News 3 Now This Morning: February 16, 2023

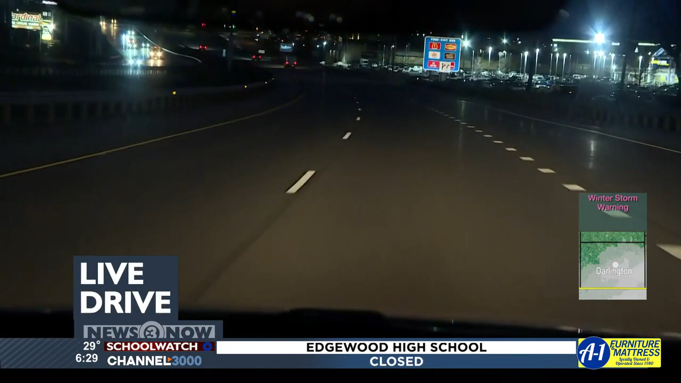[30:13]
Plus, live drive, we're watching the roads for your morning commute so you know exactly how the snow will impact you. And that snow is gradually moving in.